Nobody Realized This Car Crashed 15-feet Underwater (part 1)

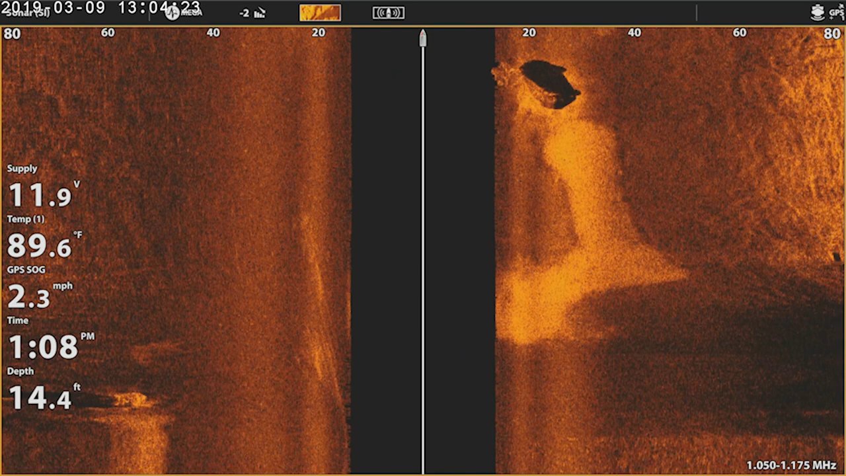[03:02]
On screen: depth 14.4 ft, water 89.6°F, speed 2.3 mph
Yeah, it floated a little bit. I'm not aware of any current missing people, at least none that we've been sent. This could be an accident. More than likely stolen and dumped, but it's kind of... Well, there's that one. There's that one, yeah.
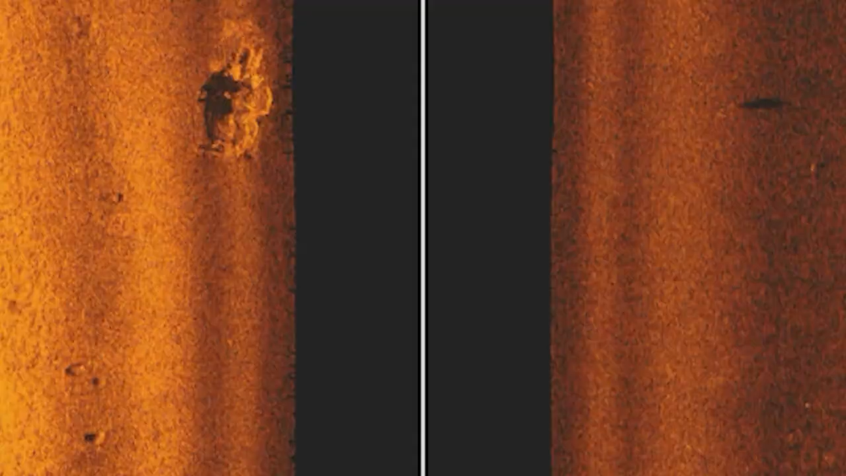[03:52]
It's close. This one's closer to the edge. Right there. Yeah, that's not bad. Pretty sure it's a car. I would guess it's old.